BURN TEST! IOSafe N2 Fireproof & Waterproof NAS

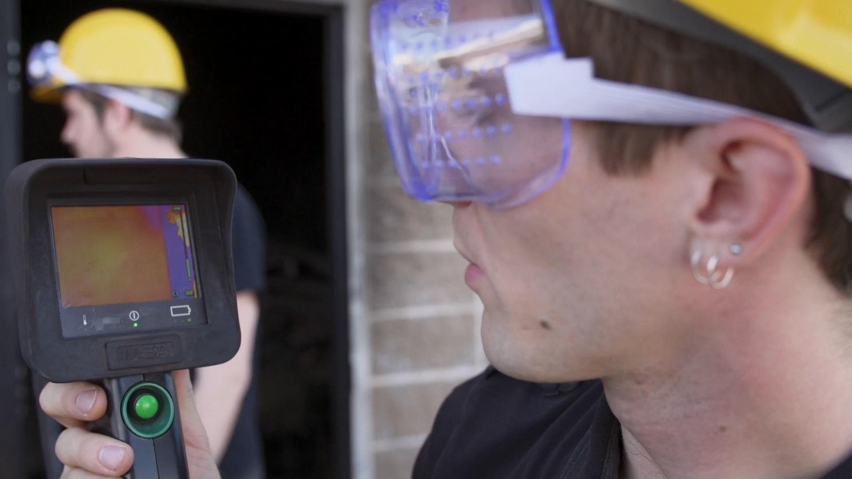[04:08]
So check this out. There's a bunch of different modes, but I'm gonna go with, oh, I don't know.
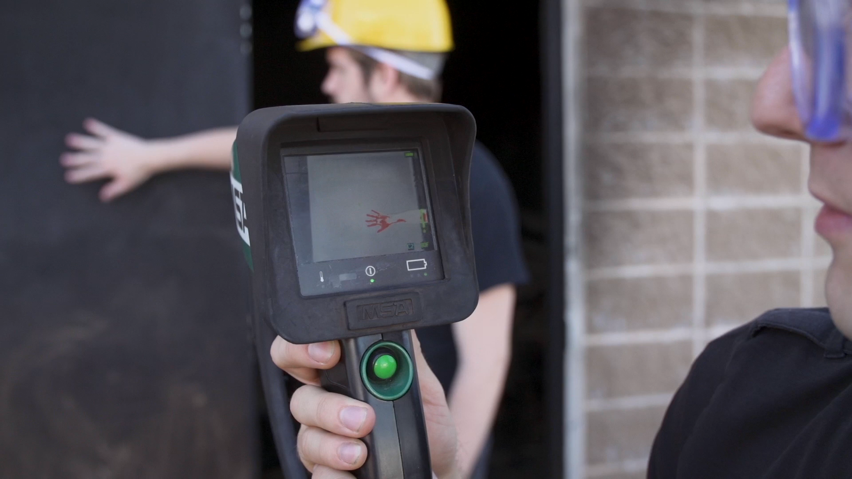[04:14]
Let's just go with the most sort of colorful, interesting one. You can see Slick's hand pops out, whether it's in red, or whether it's in white here,
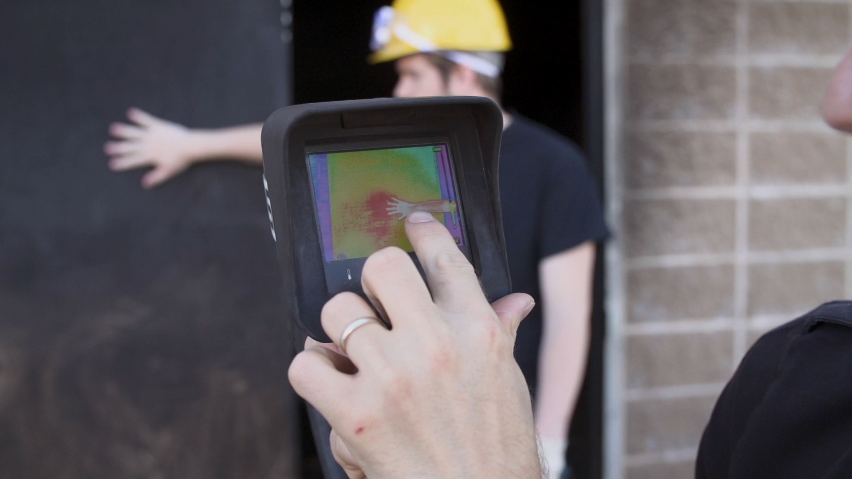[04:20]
or whether it's white is hot, black is hot, all the different things can be hot.
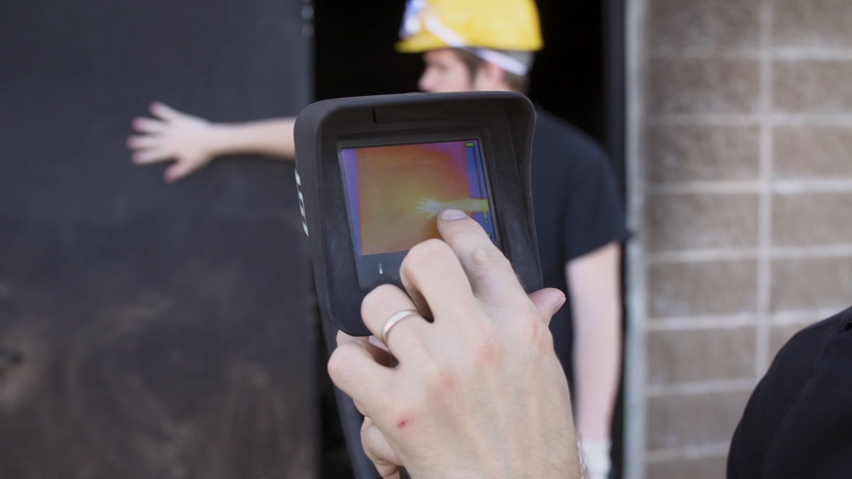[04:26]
But let's just go to the super colorful one, because that one looks like lots of fun. So go ahead and pull your hand away from the door.
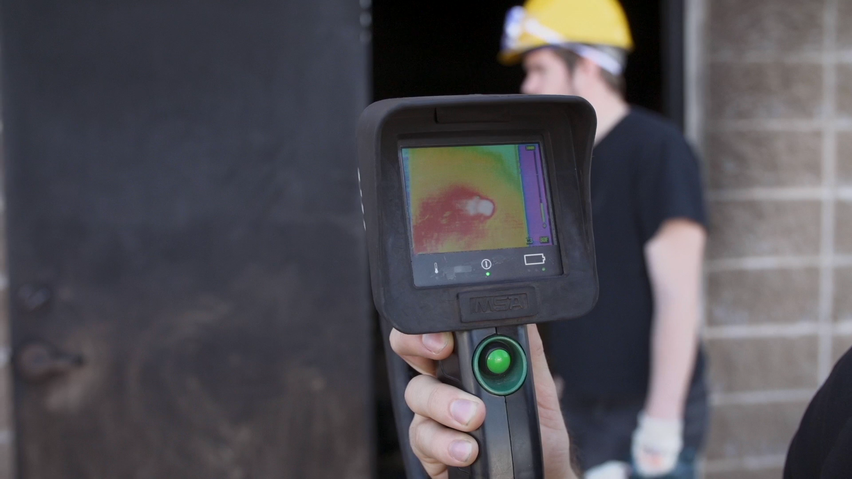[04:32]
And you can see it actually still remembers where he touched it. So if we look inside the room, we can see the pallets right here.
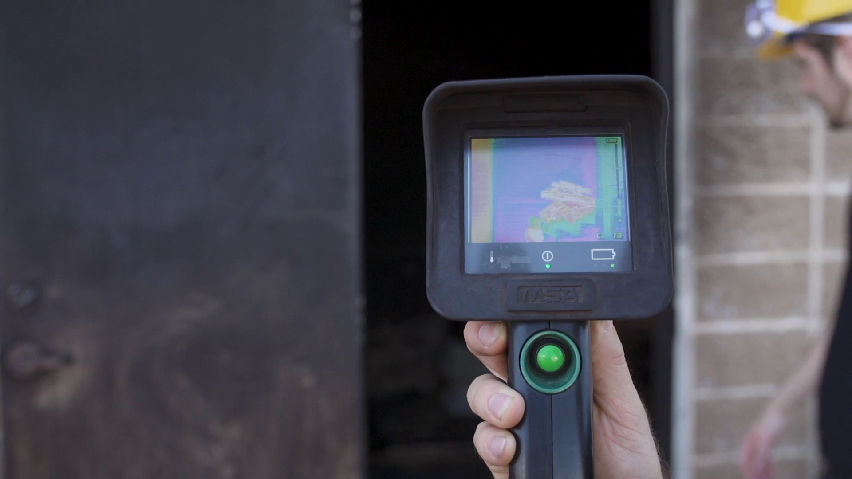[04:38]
And we can also see the IOSafe NAS right there.